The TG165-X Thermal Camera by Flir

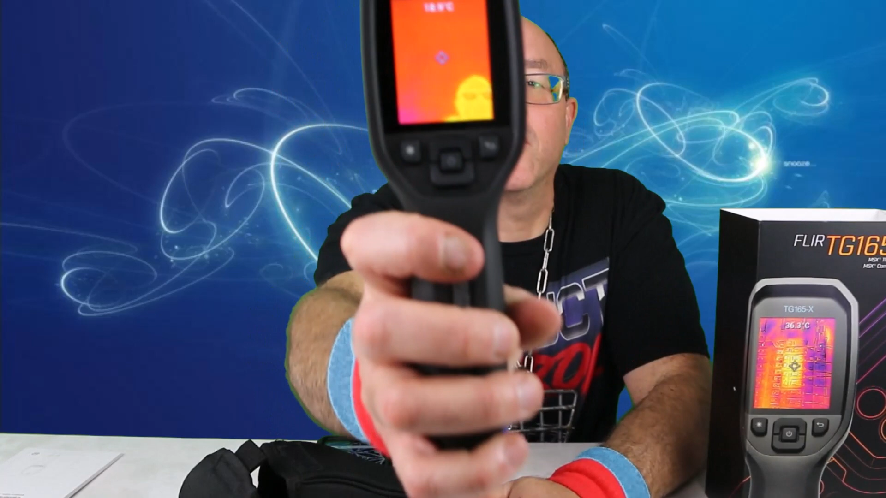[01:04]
Scan my head. Okay, so now let's just go check out some spots so you can see how this is actually used in the field.
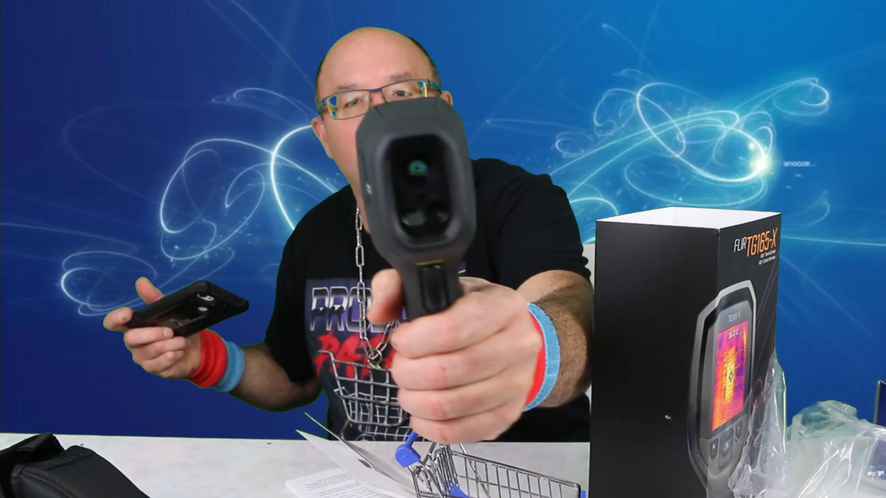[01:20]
I'm gonna go around the house and have some fun. Let's catch you guys later. So just having some fun with this.
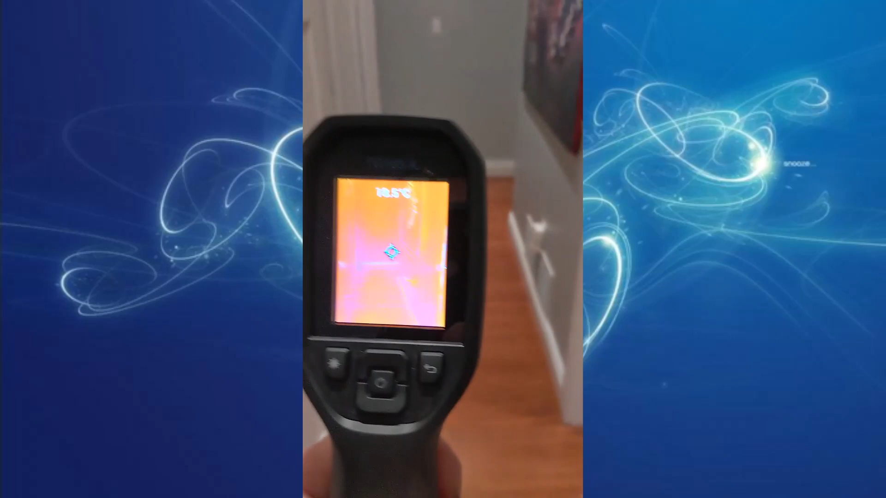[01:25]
So let's go. We're just going down the hall. And she's last time I saw her she was on the bed.
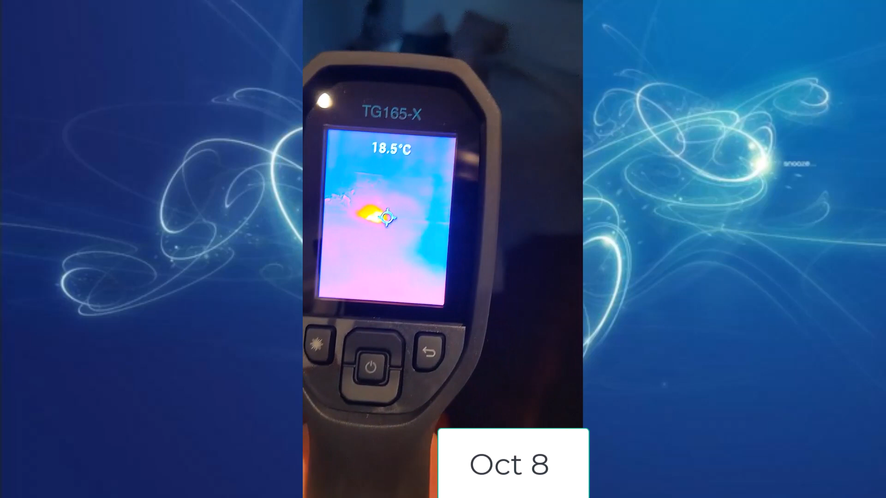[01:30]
On screen: spot 18.5°C
There she is right there. You check that blob. That's my cat, Rick.
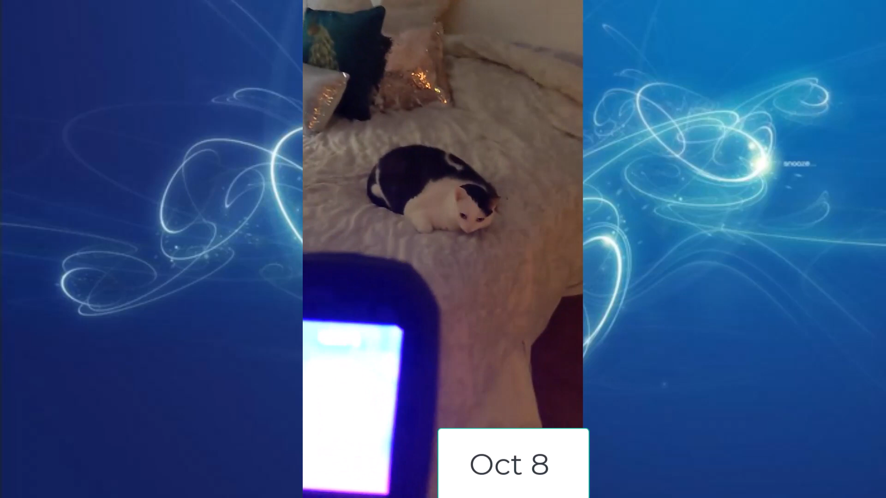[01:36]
Hey, Fuzzy. How's it going?
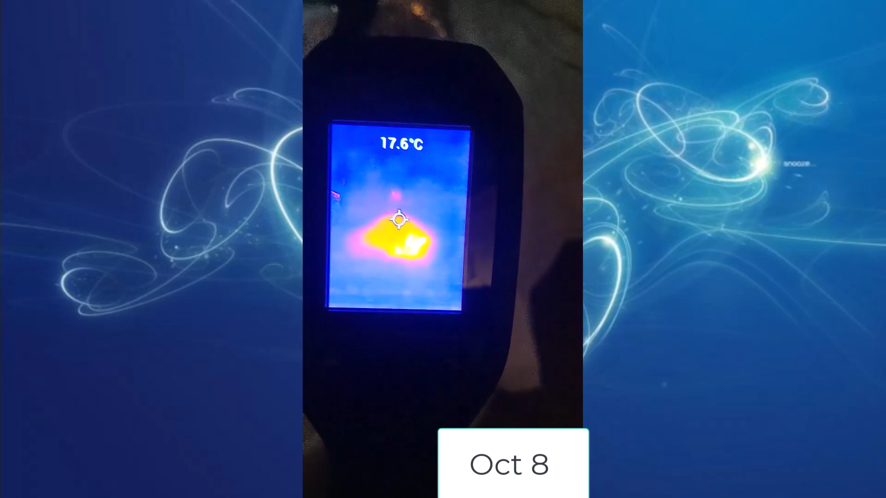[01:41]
On screen: spot 17.6°C
She's not that thrilled, but there's one use you could do right now. Front door.
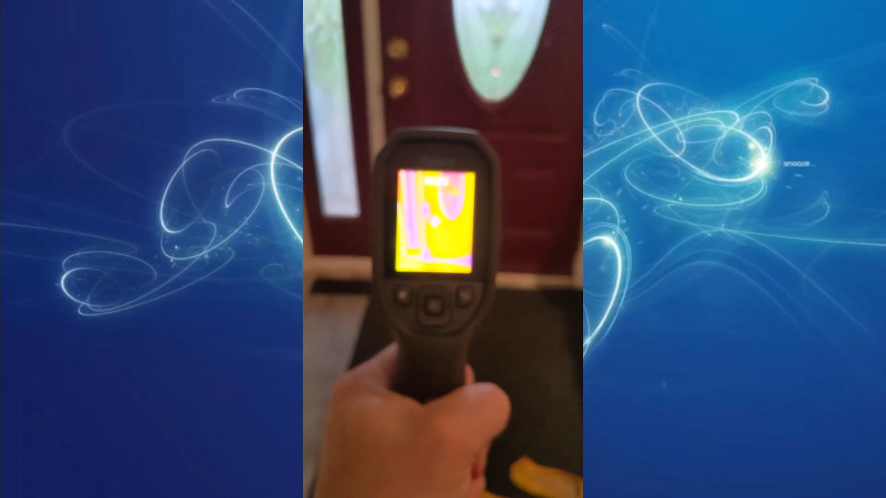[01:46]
Notorious for energy loss. Because the drafts are just cool. So you can see here the outline of the door.
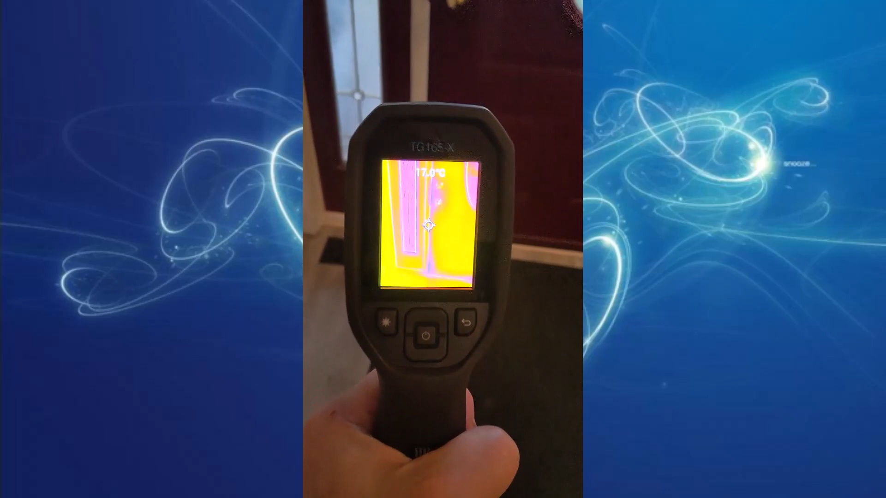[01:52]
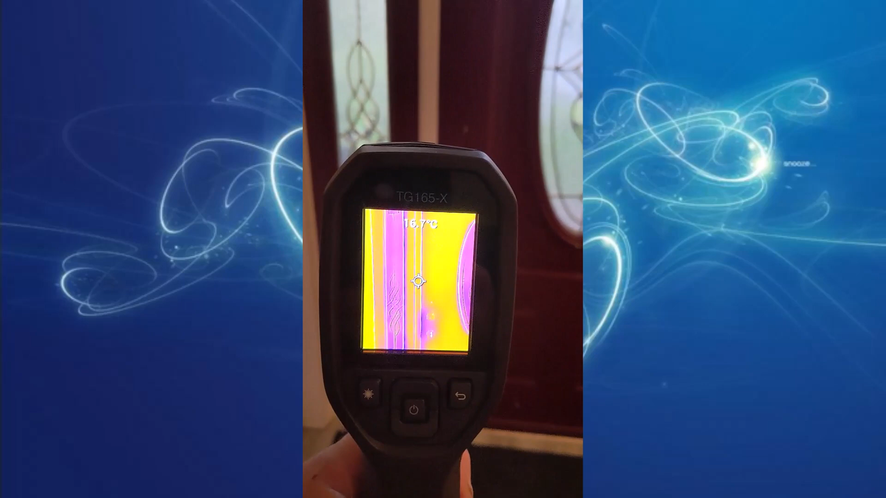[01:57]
On screen: spot 16.7°C
Oh, I wonder what that is there.
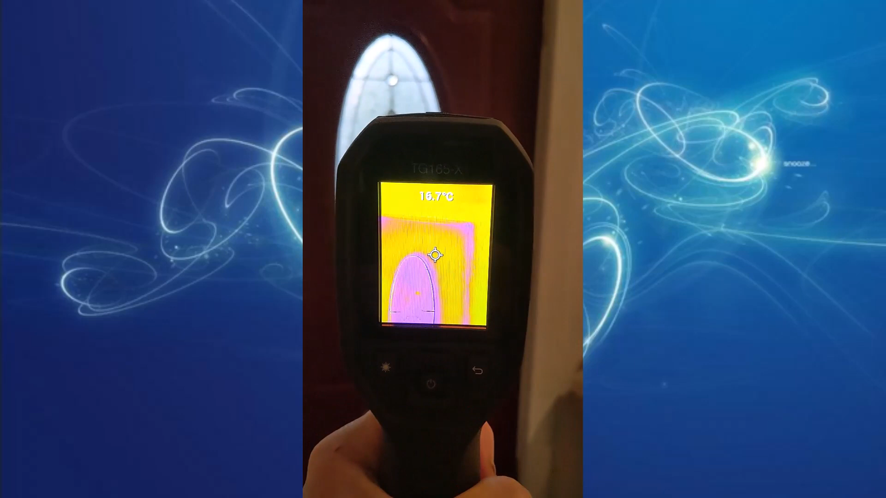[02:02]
Right in the corners.
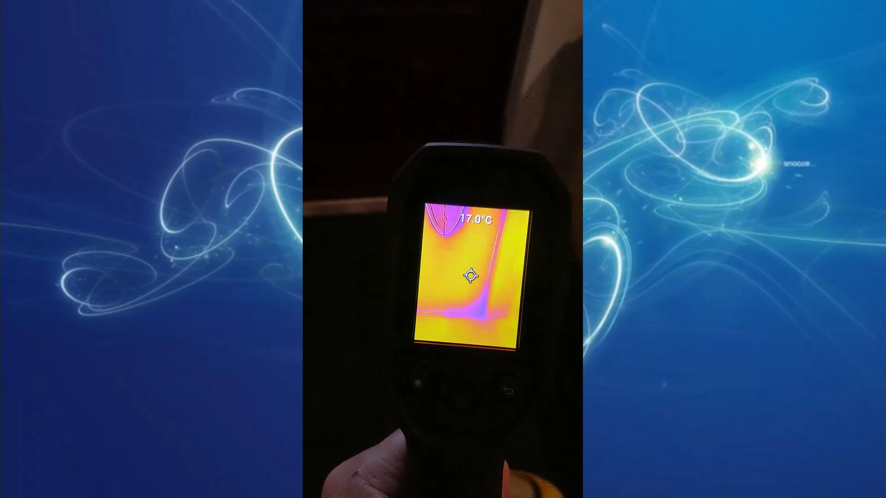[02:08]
On screen: spot 17.0°C
It looks like it's a little cold in that area right there. I wonder what that is.
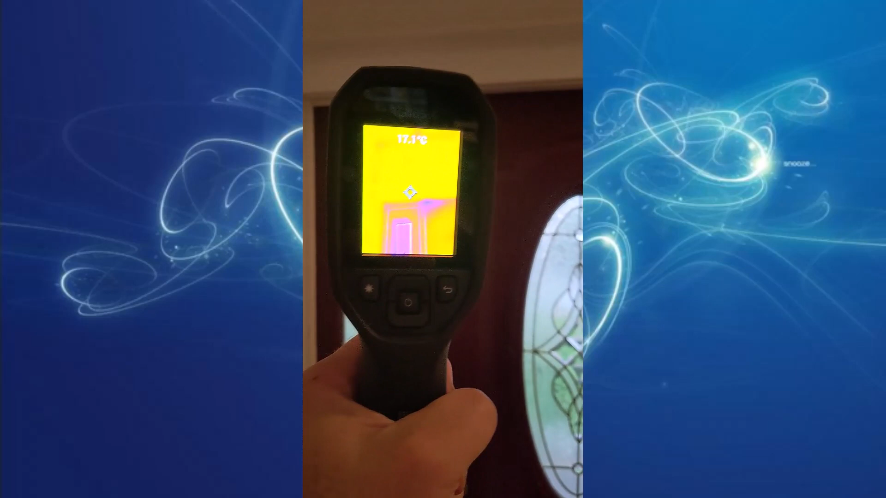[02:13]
It was like a blob. And there's the outline as well.
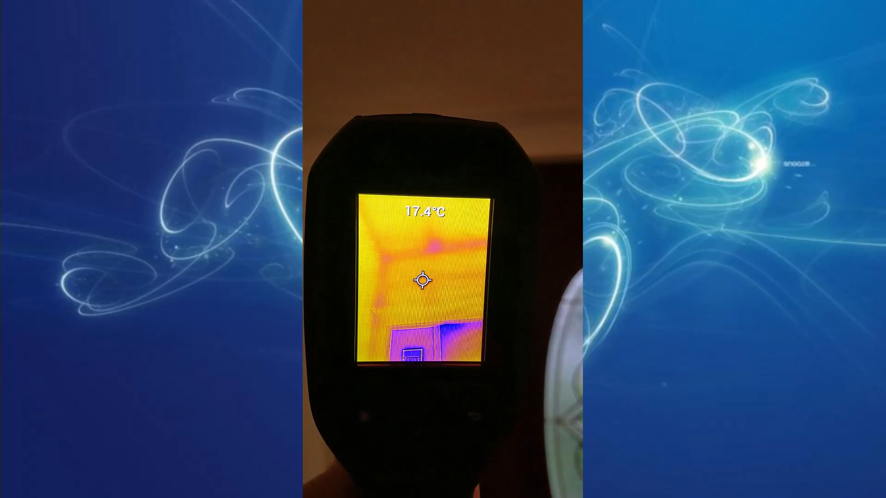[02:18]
On screen: spot 17.4°C
The back window. So you can check for any energy loss.
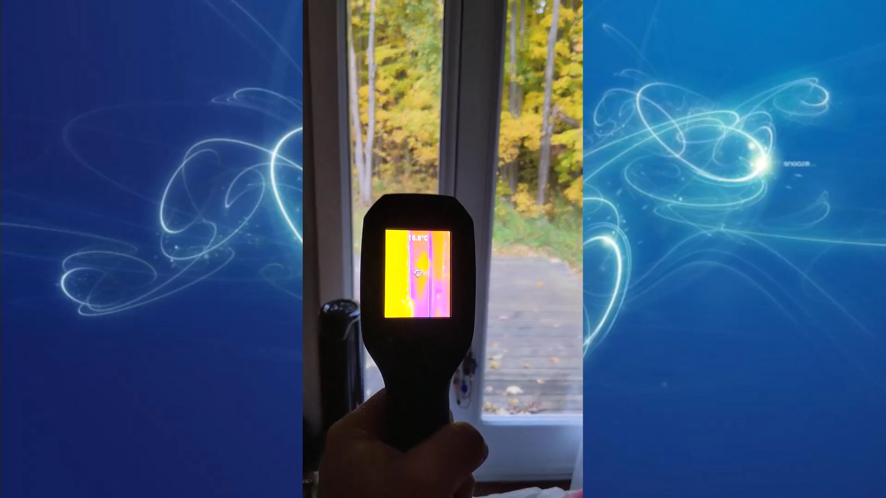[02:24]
And you see the blue areas. That's just the cold areas of the window.
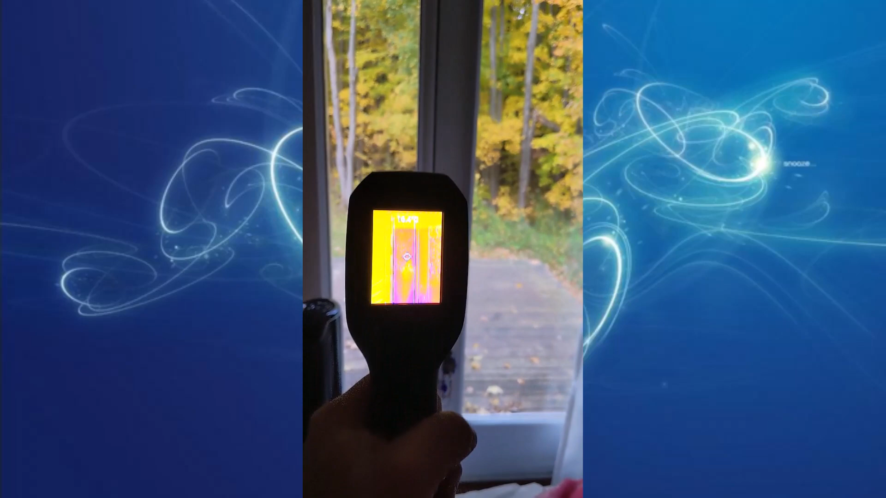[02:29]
So most of the time that could be normal.
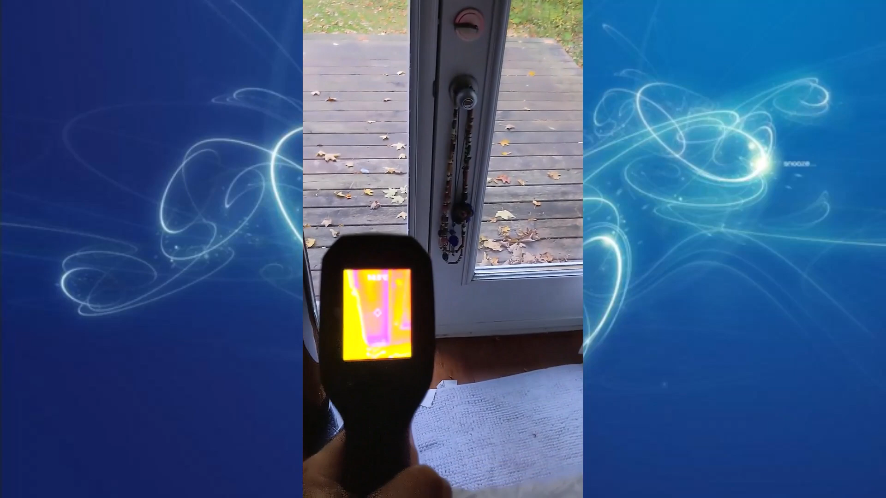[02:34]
But you do see that image around where it's blue. That's the outline of the door.
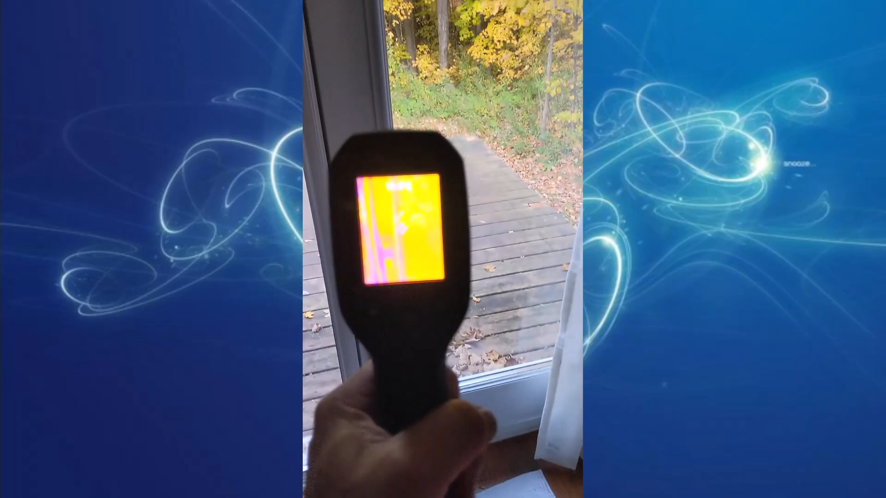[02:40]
And it really is sharp.
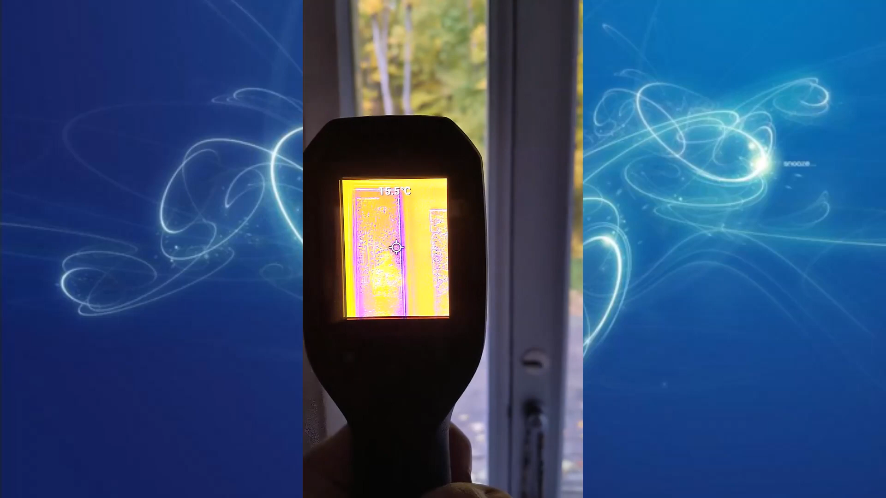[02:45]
It's got like a two-camera system image enhancement. So you can see finer details.